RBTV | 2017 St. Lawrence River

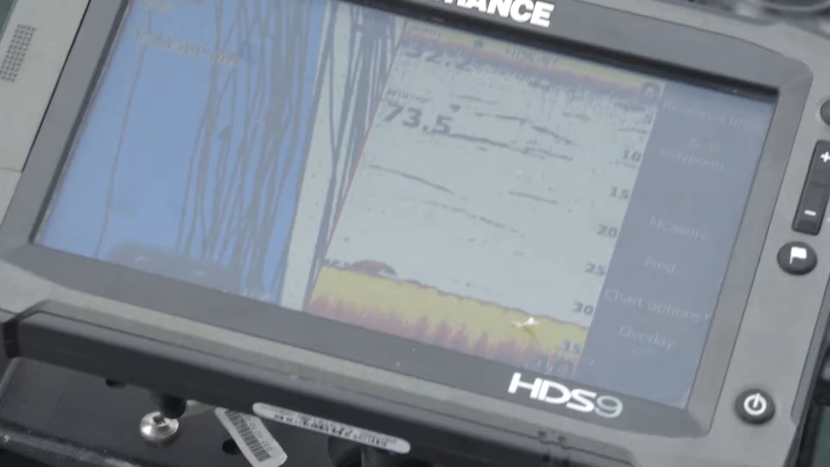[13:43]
but not exactly their line, but we're crossing the same fish. I know.